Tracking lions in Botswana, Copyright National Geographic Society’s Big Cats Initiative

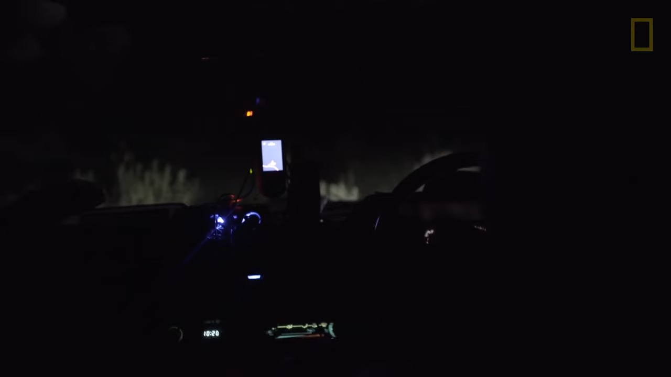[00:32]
And then the click of the flashlight. And there they are, both of them, just kind of watching.